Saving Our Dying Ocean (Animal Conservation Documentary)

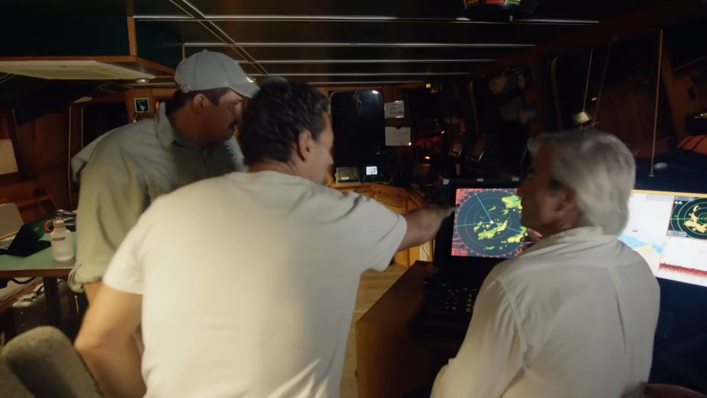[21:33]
At what distance? 12. It's about 12 miles away. It's about 12 miles away.
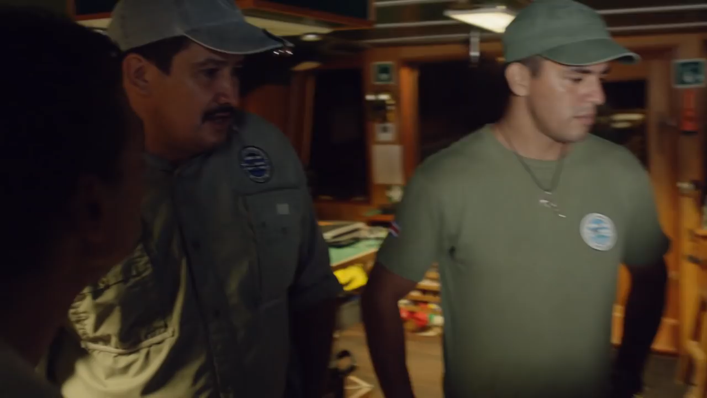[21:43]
It's leaving the Cocoa Island National Park limits. Are you heading right out to look for them? Yes, we're going straight there.
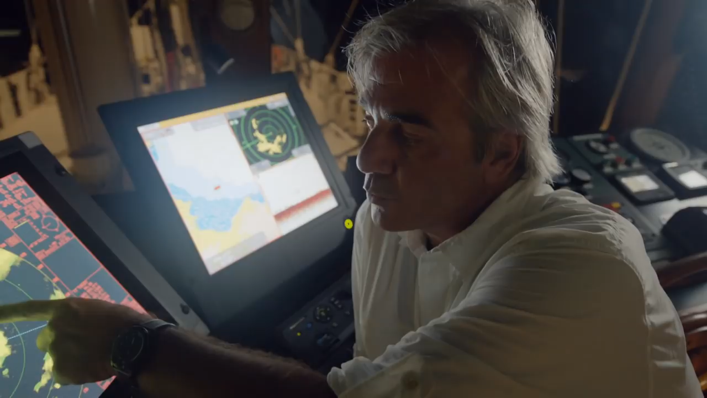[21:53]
Earlier, this boat came within three miles of hours. Clearly, it was completely inside the park boundary.
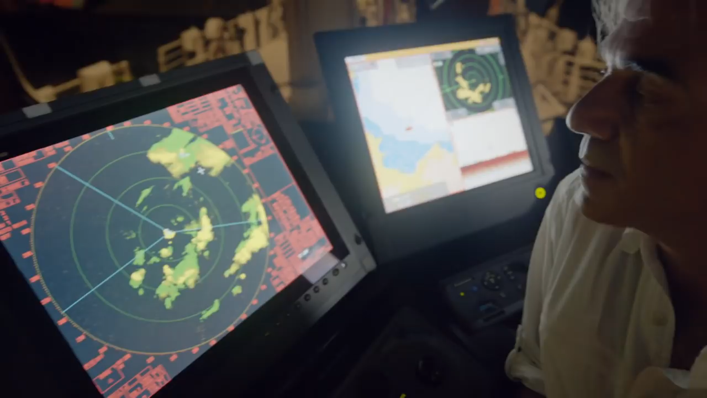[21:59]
So the fishing equipment could be just about anywhere.